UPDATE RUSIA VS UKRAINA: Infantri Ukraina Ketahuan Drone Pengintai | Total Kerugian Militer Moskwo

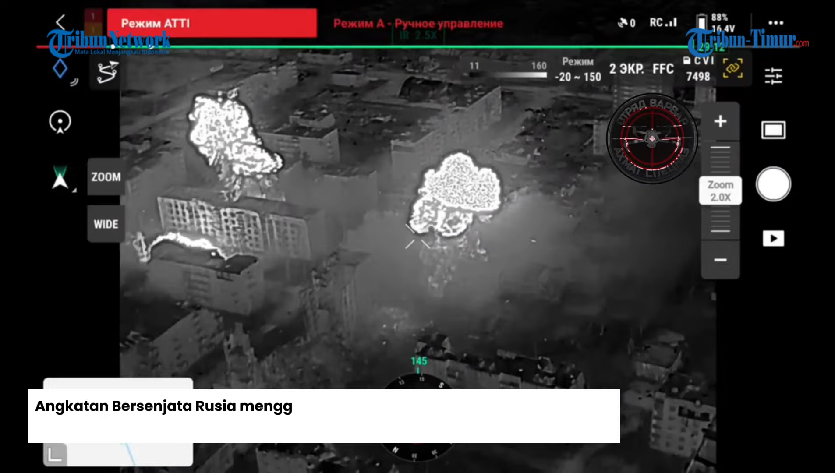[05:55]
Rekamannya dibagikan akun Telegram Forposter 27 Juni waktu setempat. Pusat kota Volchansk panas di malam hari dengan TOS-1A, demikian keterangan videonya. Biasanya, Rusia memakai roket termobarik ini sebelum pasukan penyerbu dan infanteri memasuki medan pertempuran.